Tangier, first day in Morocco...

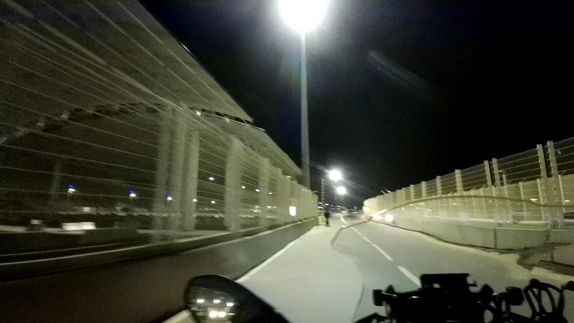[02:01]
It's 1:30 in the morning, another post control.
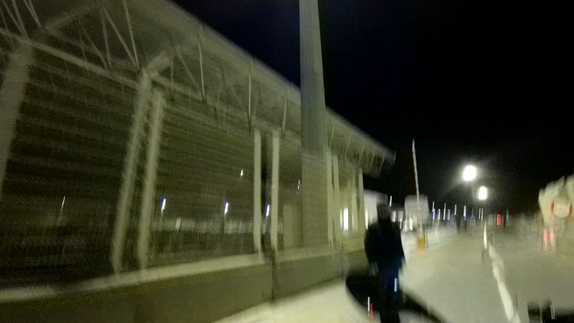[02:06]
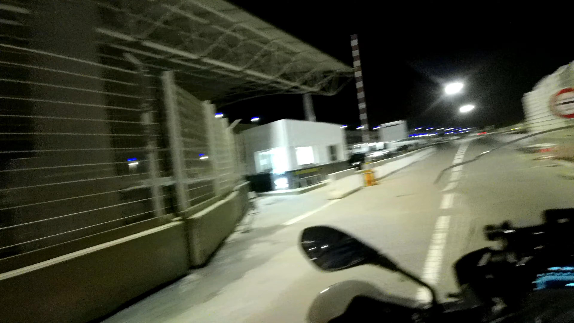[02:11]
So that was the third checking point, I think.
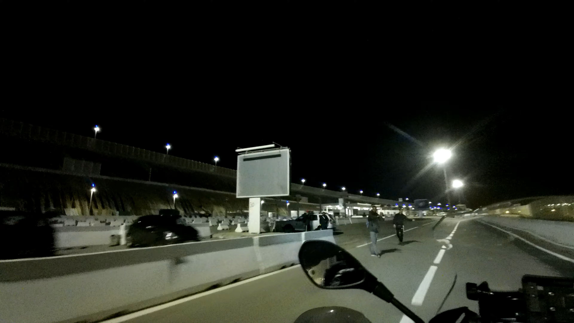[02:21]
But now we are officially in Morocco. Like I said, it's 1:30 in the morning. We have a hotel room booked by booking.
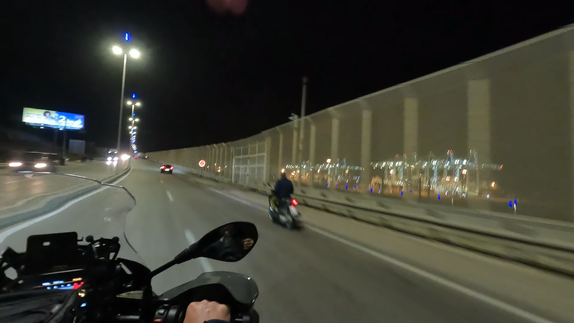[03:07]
We just find out that the ferry didn't dock in Tangier, but in this big port in my right hand side.
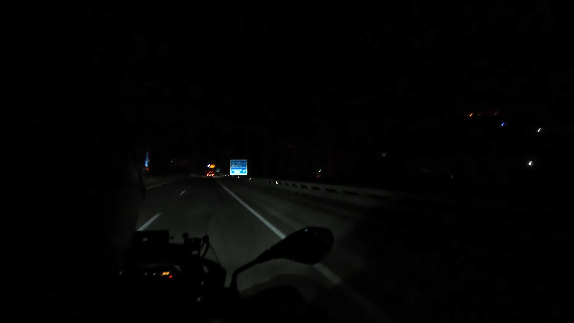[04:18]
Okay, so we made it to Tangier, but it's very difficult to find the hotel now.
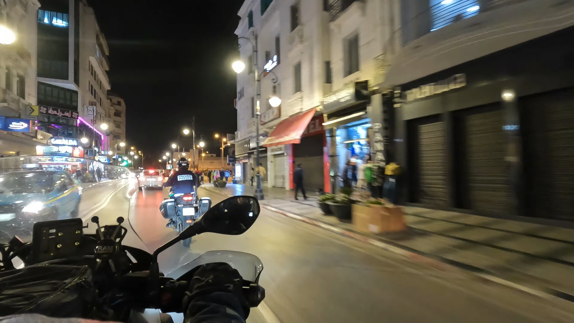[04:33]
We came on the highway and we missed the right exit, and now we are on the other side of the city,